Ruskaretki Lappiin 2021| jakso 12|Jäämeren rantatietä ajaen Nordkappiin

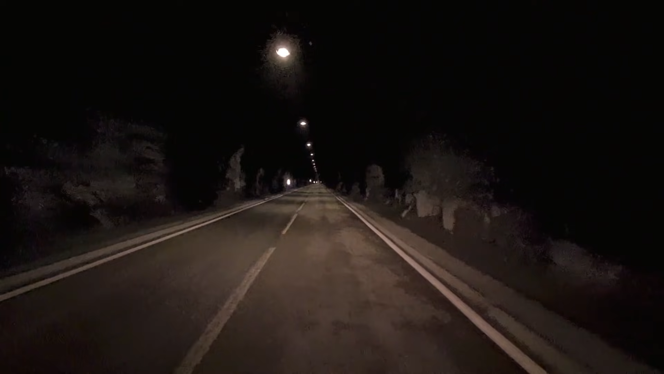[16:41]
Eli se on näyttänyt meille nyt koko ajan, että kuinka paljon on vielä matkaa edessä. Suomessahan nämä sammuu tunneleet, täällä nämä tuntuu toimivan. Nyt alkaa olla kohta lasku tehty ja lähdetäänkin sitten ylämäkeen. En tiedä kuinka syvälle tunti. Kohta lähdetään sitten nousemaan ylöspäin.